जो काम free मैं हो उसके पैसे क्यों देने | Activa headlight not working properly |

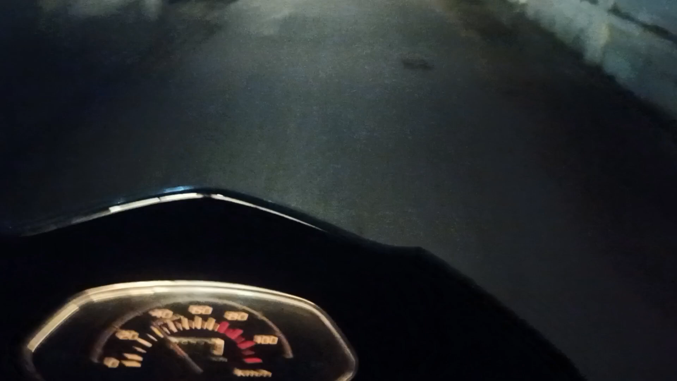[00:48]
मतलब लाइट का आभी सही चल रही है चल
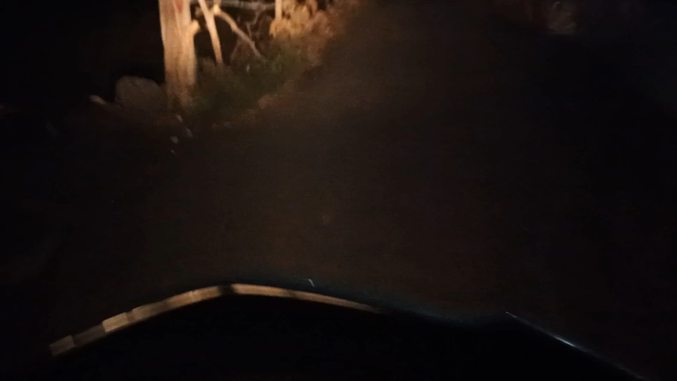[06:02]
और टेस्ट करते हैं इसको थोड़ा आगे जाके तो देखिए अब लाइट अपनी परफेक्टली काम करें मैंने स्विच पे हाथ भी नहीं लगा रहा है और फ्लक्शुएशन वाली जो प्रॉब्लम था इश्यू था तो वह अभी पूरे तरीके से सॉट
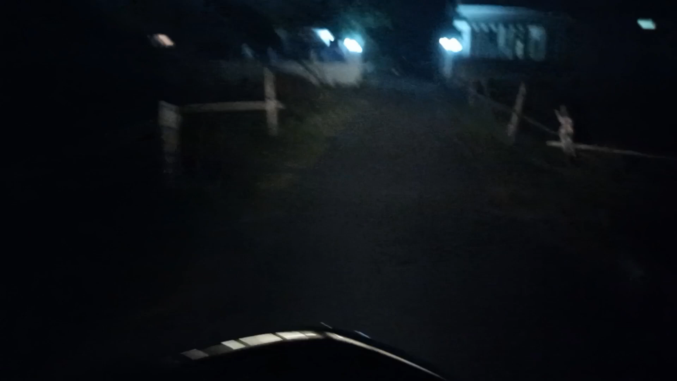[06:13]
आउट हो चुका ह अब आगी लाइट की रोज़ी तो इतनी है क्या करें उसकी अब और और इसको टेस्ट करके मैं आपको दिखाऊंगा ठीक है अब